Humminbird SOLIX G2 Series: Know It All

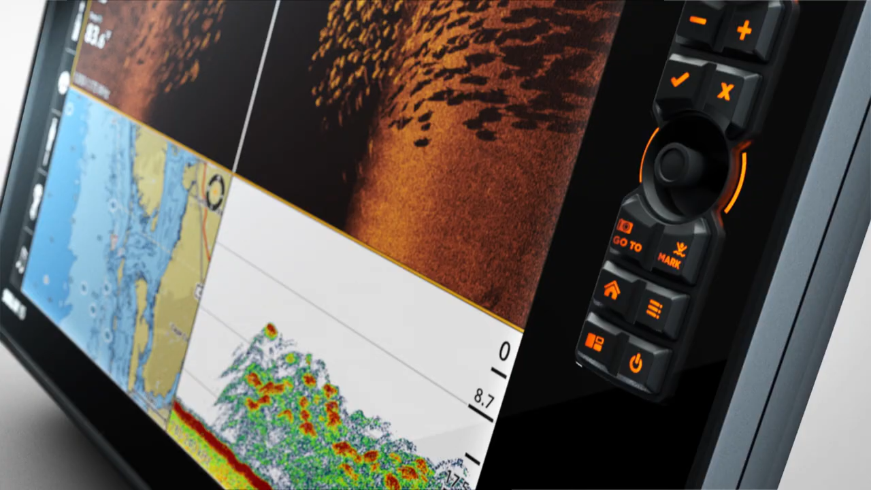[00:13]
The Solix series, with our most powerful innovations from Mega Imaging Plus to Crosstouch to AutoChart Live on our largest screen ever. Fish might call it an invasion of privacy.